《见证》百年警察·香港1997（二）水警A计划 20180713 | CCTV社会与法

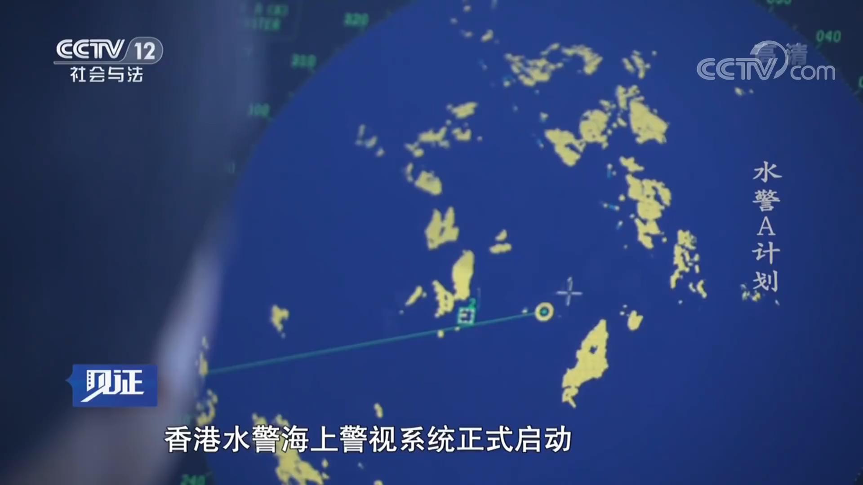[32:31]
香港水警利用雷达扫描系统，